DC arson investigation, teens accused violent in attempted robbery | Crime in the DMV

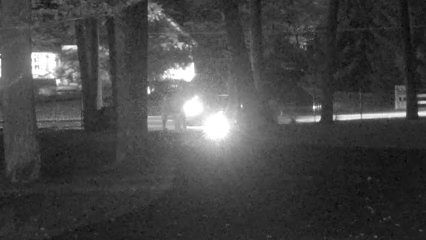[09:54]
Now, this whole initiative was started by a man who shared this video with Fox five. We want you to take a good look at it. It is a bit grainy as it was taken from his home surveillance last month. As a friend was waiting for a lift ride along Persimmon Tree Road, he says three armed suspects got out and assaulted him and two others. Eventually, they got away with cash and other items. So he started secure Potomac and heard from other neighbors who had these concerns.